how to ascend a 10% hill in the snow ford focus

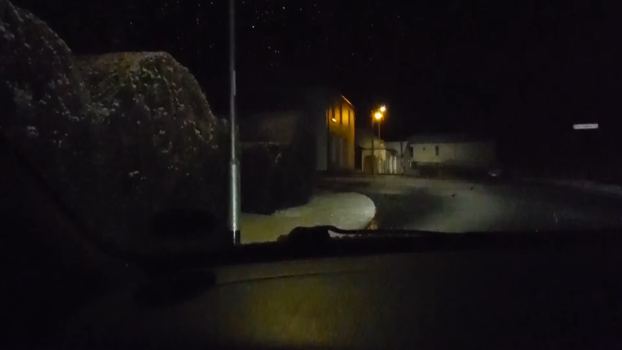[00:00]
Right, Barrington Hill, let's give it a go. Quite light snow, we'll try a second gear approach to see how that gets us up it.
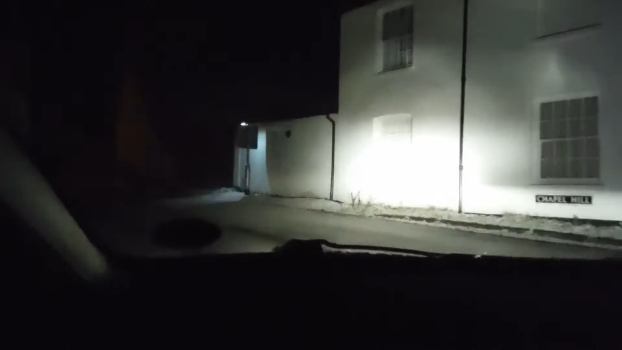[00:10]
10% hill, very nice little gradient.
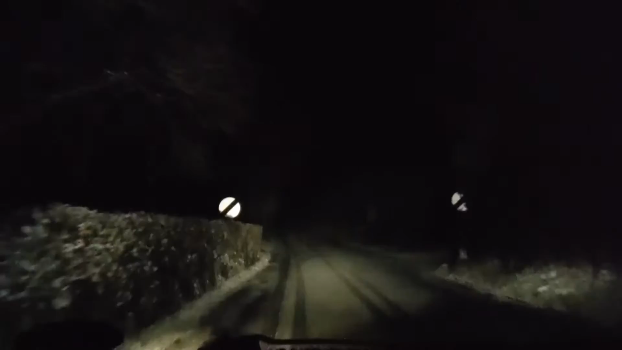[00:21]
See somebody's already had a go, clearly they're fettled with it. So I'll stick second gear in 2000rpm. I'm already slipping. Just going to try and control the momentum going up here. Let the car do most of the work. Just trying not to spin those wheels.
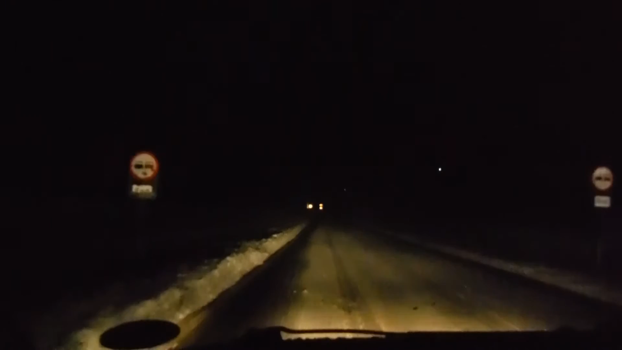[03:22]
There we are flat down at the bottom of the hill by Barrington Cement Works.